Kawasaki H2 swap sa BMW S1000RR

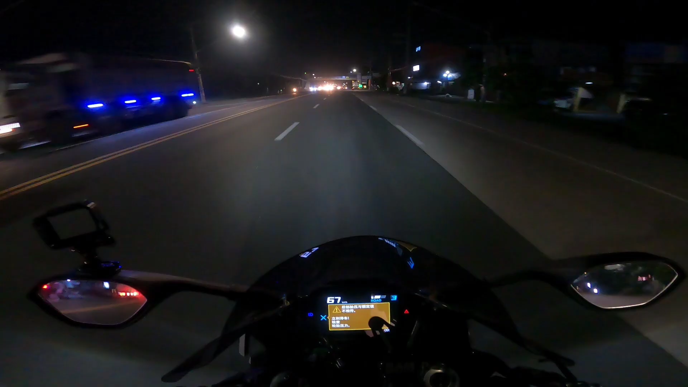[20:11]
Nandito na ako sa Pampanga At nakadabas pa rin tong Chinese warning na ito At kung kanina Walang nagbi-blink Meron lang nagbi-blink Ngayon, no? Ulay red, no?
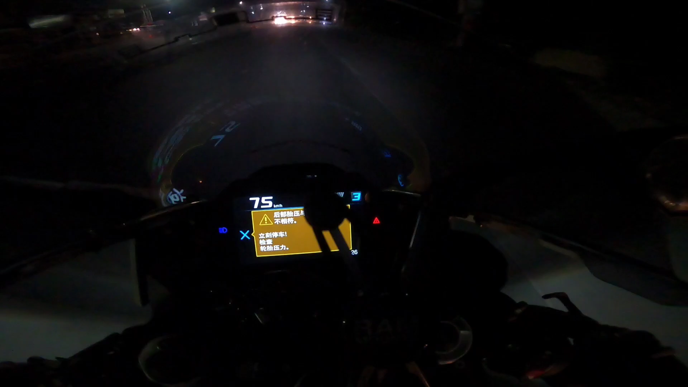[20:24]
With exclamation point Inside the triangle Jesus, Mario, Chef Lahat na lang Nang ginagamit kong motor May mga tama Ewan ko, ano kaya ito, ano? Sabi nila, wag daw pansinin Eh, nagpapapansin talaga siya Nag-blink pa Alright guys,